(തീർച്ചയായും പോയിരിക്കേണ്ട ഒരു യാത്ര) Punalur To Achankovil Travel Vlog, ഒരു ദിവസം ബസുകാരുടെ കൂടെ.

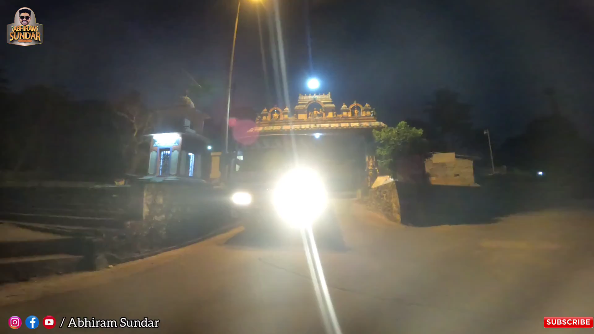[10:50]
അമ്പലത്തിൻ്റെ കോമ്പൗണ്ടിൽ ഇത്രയും സ്ഥലം ഉള്ളതുകൊണ്ട് നമുക്ക് വണ്ടി ഒതുക്കാനും കാര്യങ്ങളൊക്കെ എല്ലാം അടിപൊളിയാണ്. നമുക്ക് വലിയ ബുദ്ധിമുട്ടോ കാര്യങ്ങളൊന്നുമില്ല.